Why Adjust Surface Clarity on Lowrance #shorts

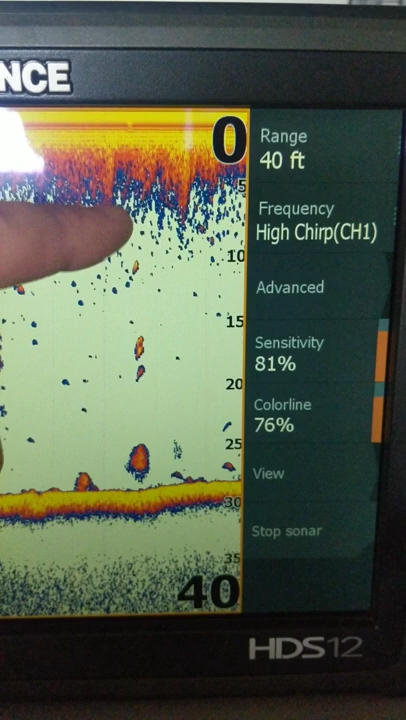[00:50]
if you had high high fish in the water column you could get rid of the surface clutter and still see those fish or if you had weeds that came up almost to the surface you could see where they top out at they won't mix in with the surface clutter because you can now turn that surface clutter off so that could help you select a shallow running crankbait